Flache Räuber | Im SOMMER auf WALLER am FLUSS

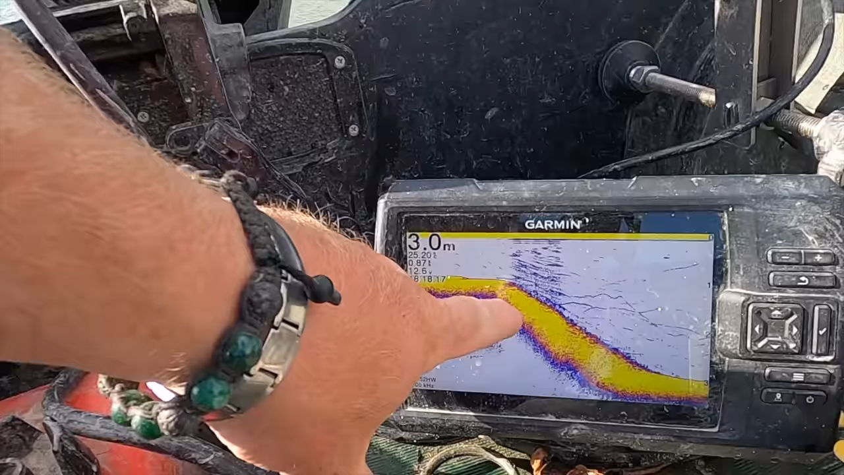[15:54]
On screen: depth 3.0 m
Genau hier, wo es runter geht, beruhigt sich das Wasser. Das sieht man jetzt sehr schön an der Verwirbelung. Und hier direkt da ist dann unser Köder.